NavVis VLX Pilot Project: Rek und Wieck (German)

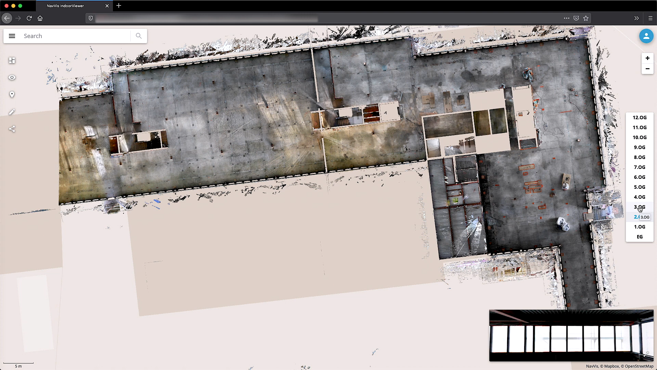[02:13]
Außerdem die Aufnahme der einzelnen Stallträger und die einzelnen Öffnungen mussten auch noch aufgenommen werden,
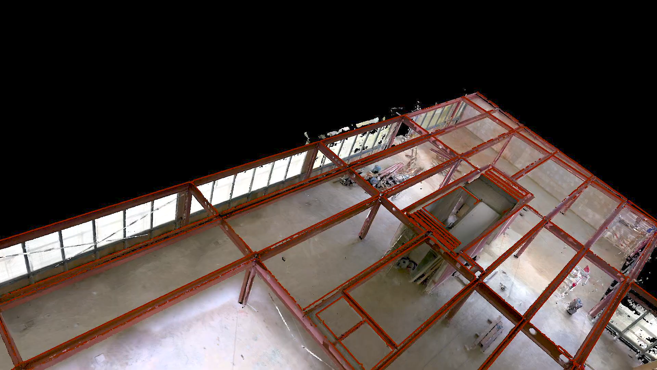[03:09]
VLX ist für mich eine ideale Ergänzung zum M6.